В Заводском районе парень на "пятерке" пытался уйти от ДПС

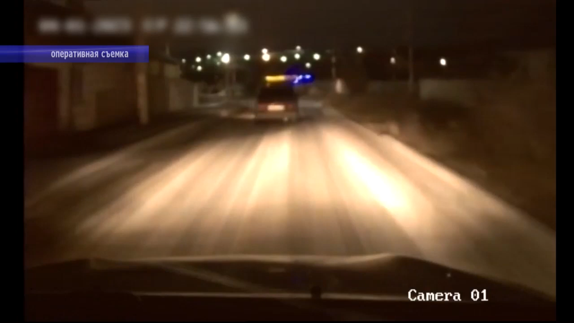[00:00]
Конечно, ВАЗовская пятерка далеко не гоночный болид, но управлявший ей правонарушитель, уходя от преследования полицейских, всеми силами старался доказать обратное. Осознавал ли злоумышленник опасность своих маневров для окружающих, не говоря уж о себе, сказать сложно.
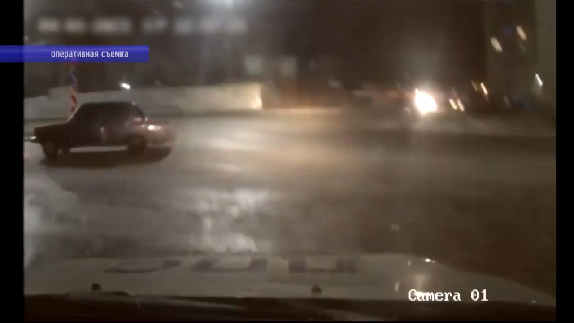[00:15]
В ходе погони водитель,
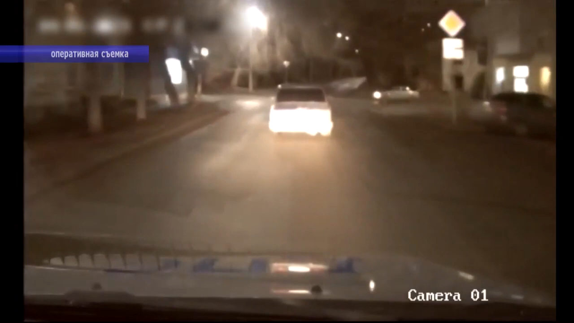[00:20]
разогнавший свое видавшее вида авто до пределов технических возможностей, так и не смог оторваться от патрульной машины.
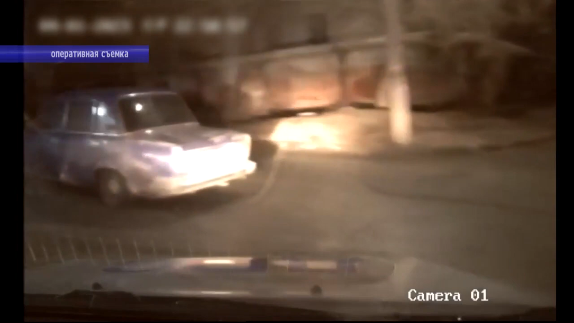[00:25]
Тогда нарушитель, полагаясь на знание местности, свернул в частный сектор и, не снижая скорости, помчался по ухабам.
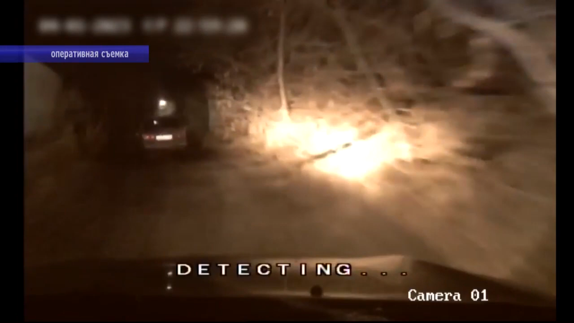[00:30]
Достигнув одного из поворотов, водитель заглушил мотор, выключил фары и попытался сбежать.
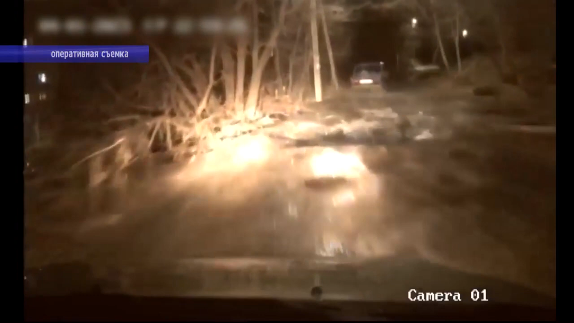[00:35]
Но бегал он так же плохо, как ездил.